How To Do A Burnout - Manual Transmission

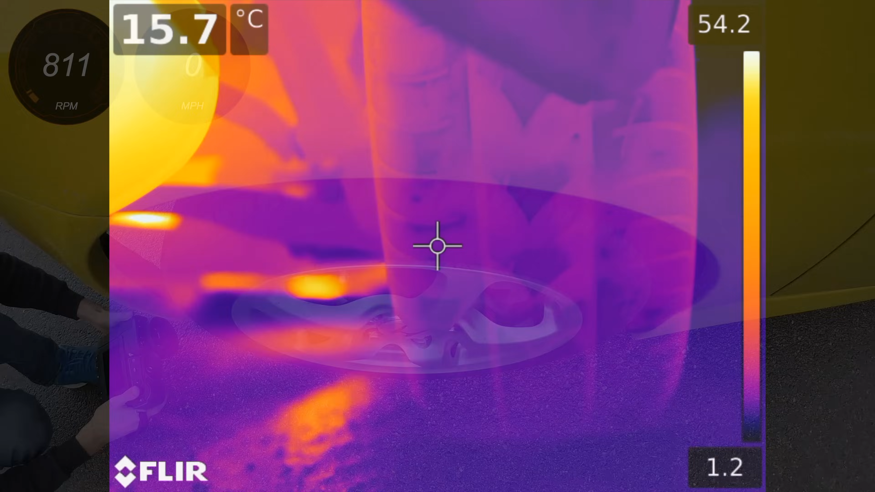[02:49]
On screen: spot 15.7°C
Looking at the rear tires, both of them have temperatures around 15 degrees Celsius. Now for a short burnout.
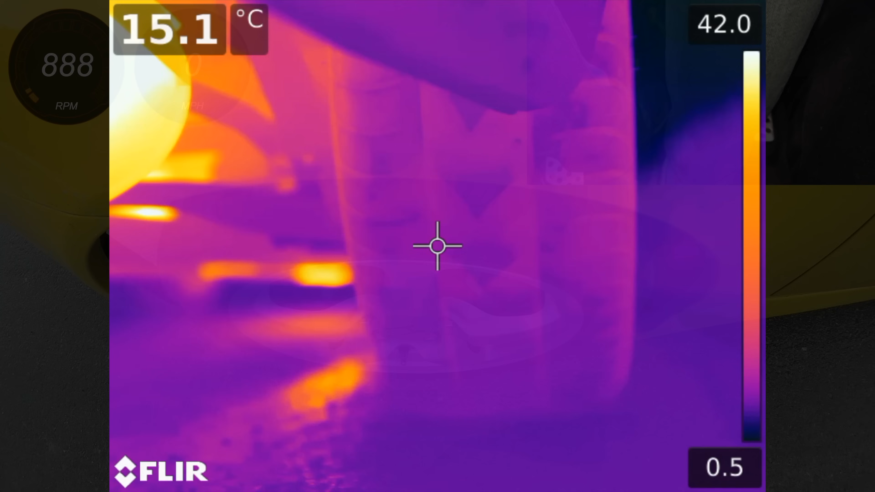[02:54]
On screen: spot 15.1°C
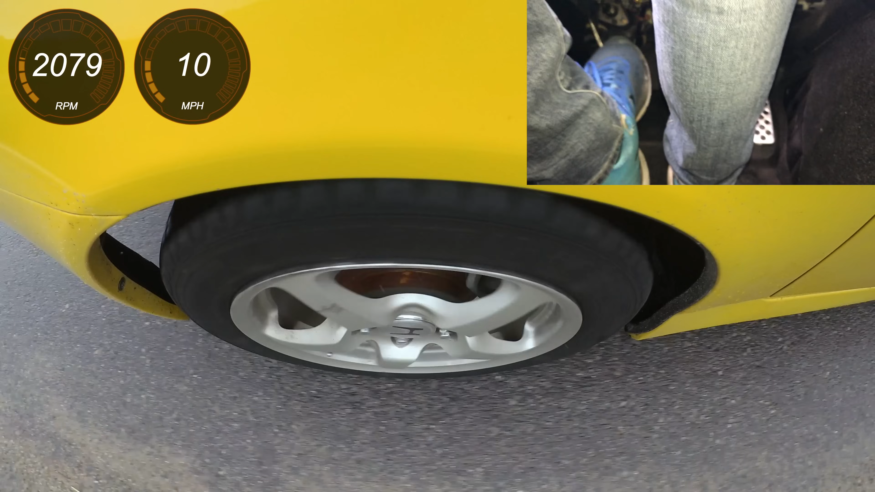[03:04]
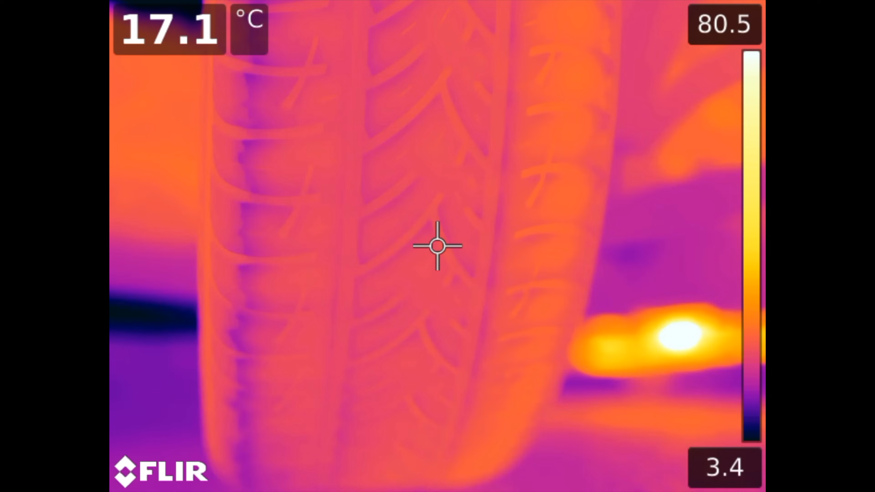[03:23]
On screen: spot 17.1°C
So, after two very short burnouts, you can see the tire temperature has raised to about 18 Celsius, with the inside of the tire at about 20 degrees, as a result of the out-of-spec negative camber. And now once without brakes.
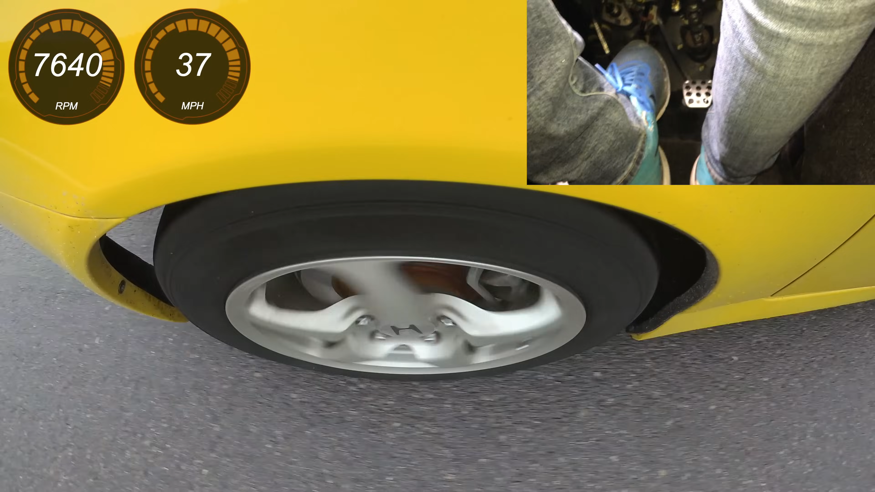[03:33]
The inside portion of the tire has raised to about 25 degrees, with the center at about 22.
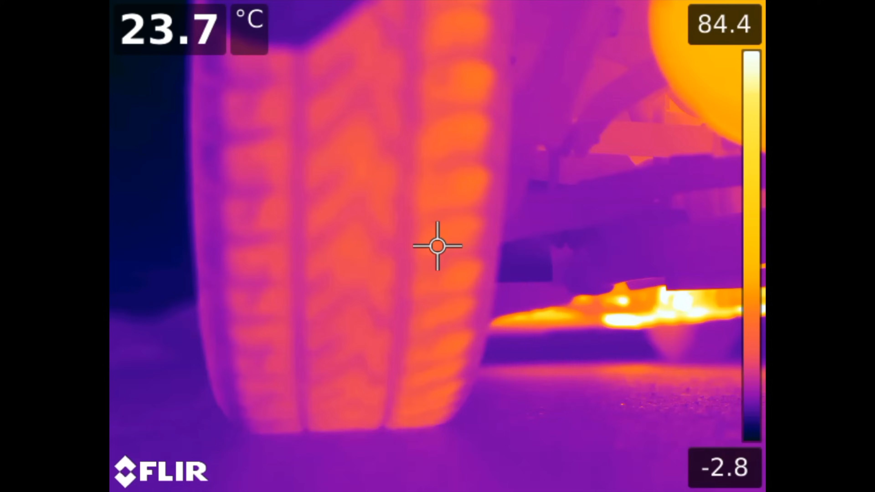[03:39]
On screen: spot 23.7°C
And because what you've probably been waiting for is a longer burnout, I handed the keys over to Braden Carlson,
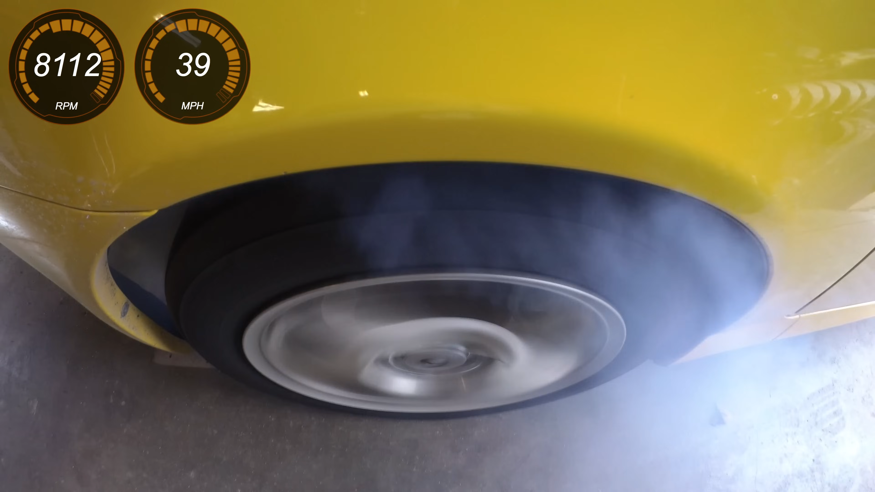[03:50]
a fellow automotive YouTuber who happily dumped the clutch over 7,000 RPM while I filmed with the thermal camera. More power, smooth surface, and the clutch held just fine for a nice long burnout.
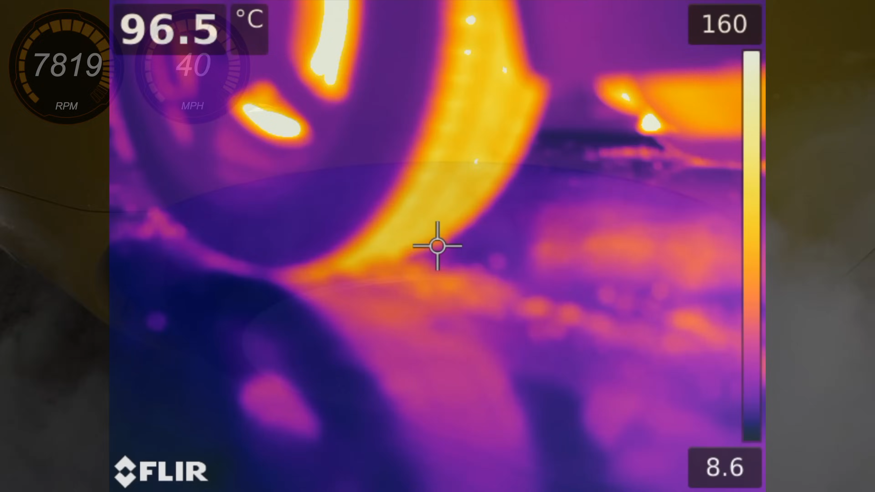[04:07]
On screen: spot 96.5°C
After the fact, the tires are roasting over 160 degrees Celsius. The tires do cool off fairly quickly, however.
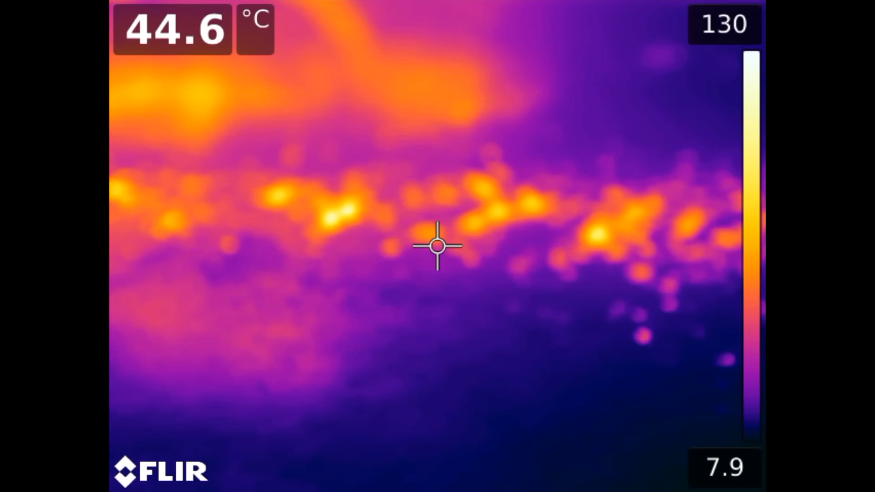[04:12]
On screen: spot 44.6°C
At 45 seconds after the burnout, the temperatures have dropped to 125 Celsius.
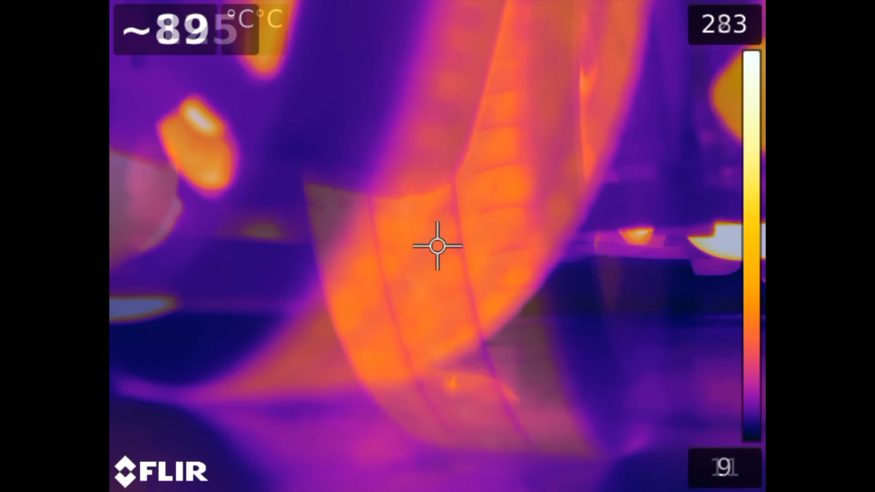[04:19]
By a minute, the left tire is just over 100 Celsius.
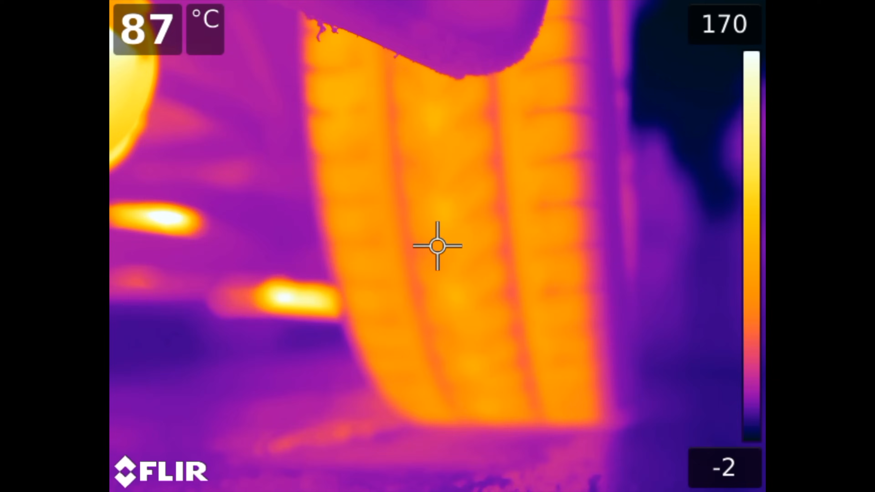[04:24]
On screen: spot 87°C
At a minute and 45 seconds, we're down to about 90, and by two minutes, portions of the tire have dropped below 80.
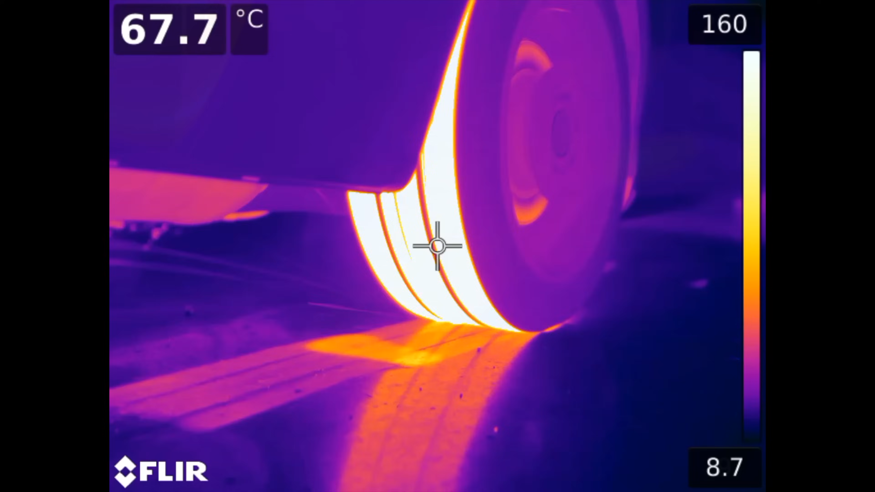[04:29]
On screen: spot 67.7°C
If you haven't yet watched my full video of the burnout using the thermal camera, I'd highly recommend it as it's fascinating to see.